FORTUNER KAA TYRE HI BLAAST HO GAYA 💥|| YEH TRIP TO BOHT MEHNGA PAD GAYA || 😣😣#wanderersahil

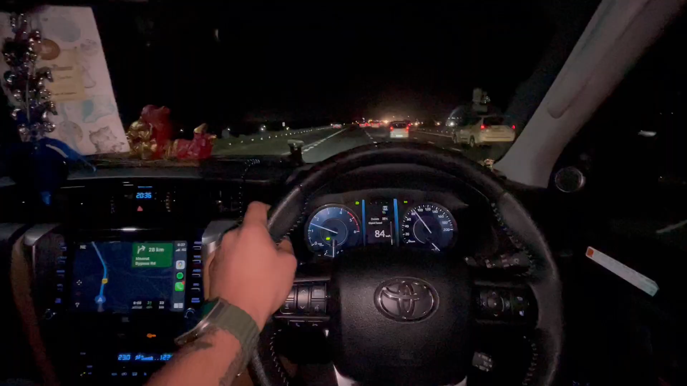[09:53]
सो फाइनली भाई लोगों अभी अपन आ चुके हैं मेरठ हाईवे पर,
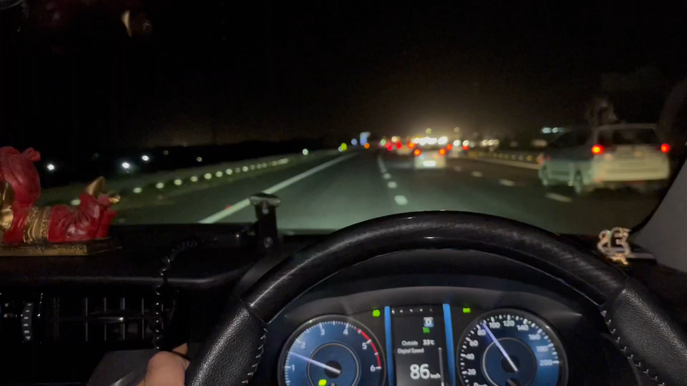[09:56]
हाँ भाई कैसा हाईवे? अरे एक नंबर सेक्सी है ना, सेक्सी हाईवे भाई, बिल्कुल सेक्सी हाईवे।